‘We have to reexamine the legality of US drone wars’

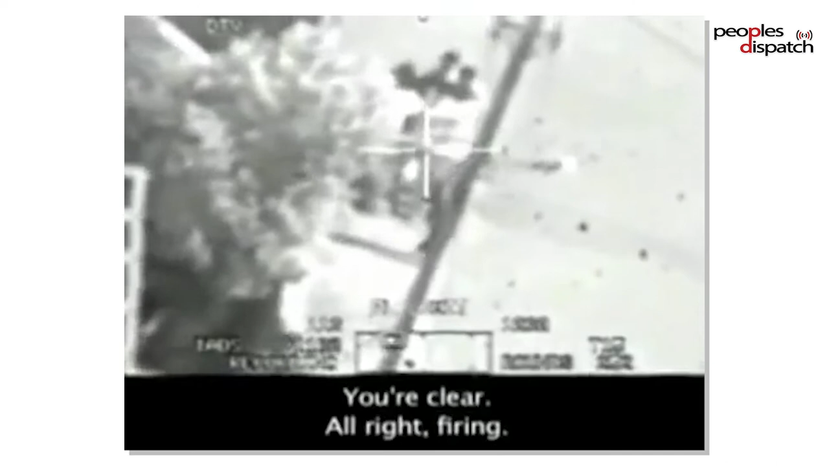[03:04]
the famous footage that came about, which Chelsea Manning had released, shows also the kind of atrocities that takes place due to this distance.
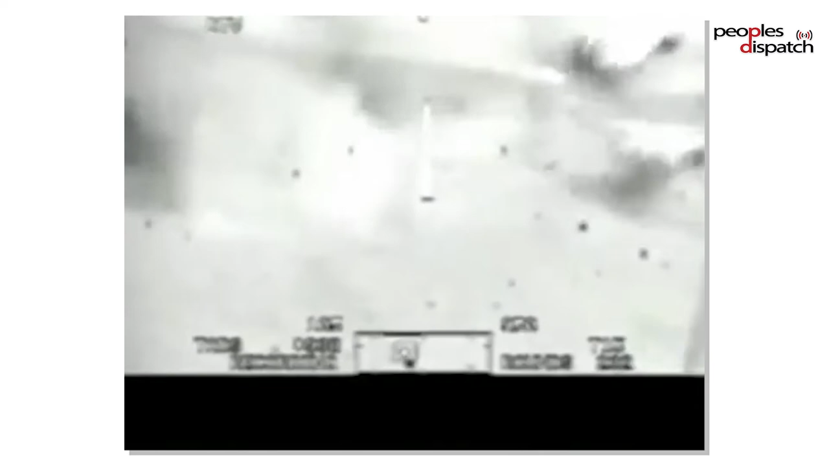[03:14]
The fact that you are not on the battlefield, the fact that you don't see them as humans, but only as images,